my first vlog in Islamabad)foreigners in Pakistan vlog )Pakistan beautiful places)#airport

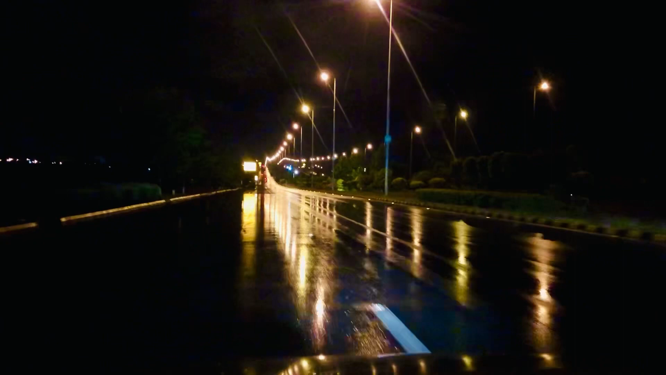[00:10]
سره ملګری دی هغه نن دی سعودي عرب ته موږ وی چې اسلام آباد خلکو ته وخایو او خاص کر مسافرو ته وخایو خو باران دا باندې راکې شوی دی او څنګه چې اسلام آباد موټر وې ته ختی او باران ناکې شوی دی نو خو په سپیډ کې باران هم وریږي نو روان یو مخې ته نو موږ وی چې مسافرو ته اسلام آباد روټ وخایو ایرپورټ ته وخایو ځکه هغو خو پیزي او راځي ځکه مسافر خو په دې روډ باندې ایرپورټ
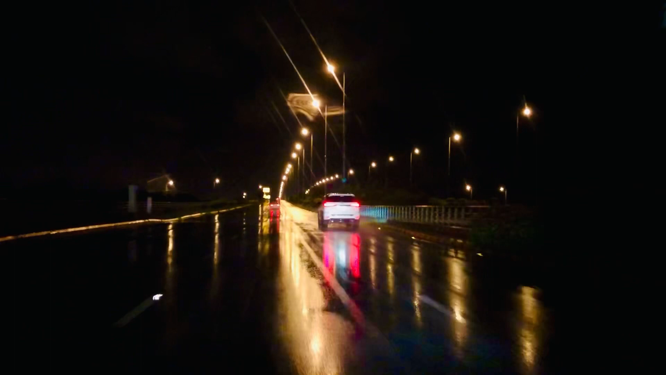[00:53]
دوړه موړم ختم شي او سیټ دا بوټیم ښکلی اوبه شي نو ځکه بوټی هم ډېر ښکلی شنه شوي دي څنګه چې په سواد کې نن سبا هر سره شنه دي نو داسې په اسلام آباد کې هم هر سره ښکلی شنه شوي دي او موږ بس ایرپورټ هم نږدې شوي یو نور به درته ایرپورټ په دسه دن نه ښایو خو روډ باندې روان یو په دې روډ باندې مخې ته یو چې پوسټ هم راځي هغه به پار کوو چې هغه پار کړو نو د هغې نه مخې ته بیا به موږ ایرپورټ ته دننه کیږو بیا به
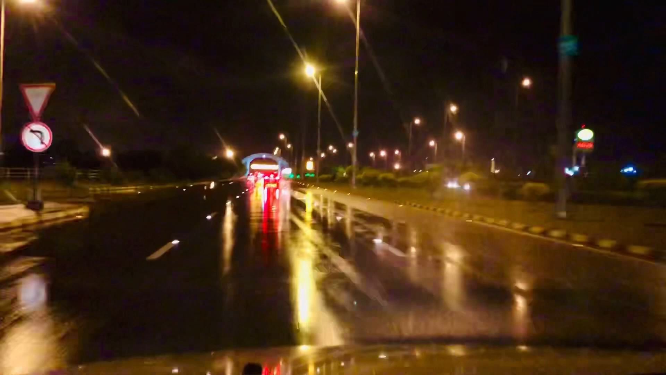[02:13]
ته چې دننه کېږي نو موږ د نږدې شوي یو ځکه چې اسلام آباد خو اسلام آباد دی نو موږ نه گاڑی مخکې دي موږ هم بس په لینډ کې وردی کو کنه چې چکن ویکن
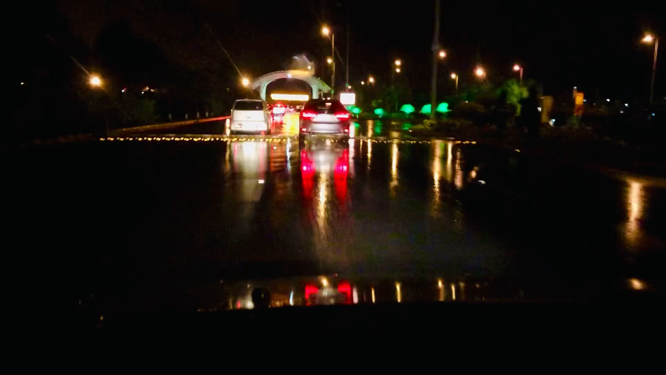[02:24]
رااله وکي بیا په ایرپورټ ته دننه کیږو ایرپورټ پر ته ښایو نو بس نږدې شوي یو او د ته ایرپورټ هم ښایو کنه د تاسو یې نه په